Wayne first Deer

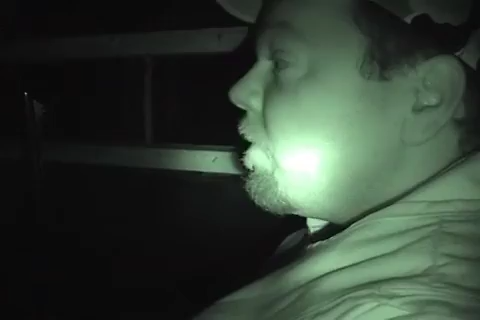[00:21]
About 7 at this spot. That's why we chose this spot to hunt today.
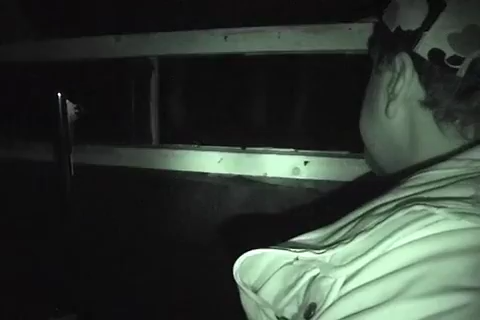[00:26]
We're gonna shoot a doe today. We got our infrared camera just in case.
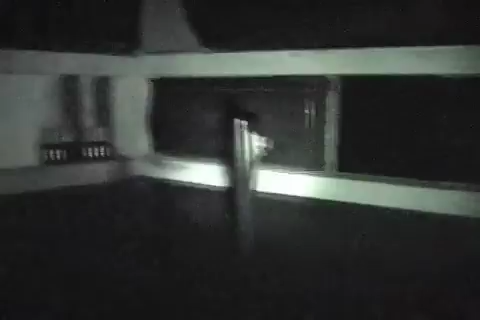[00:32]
Hope all can see is glass.
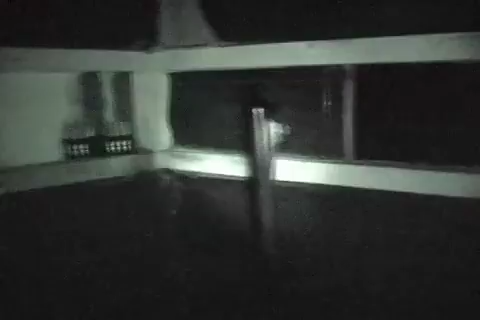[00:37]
Well, hopefully we'll be turning it on shortly here. We'll come back, shoot us a deer.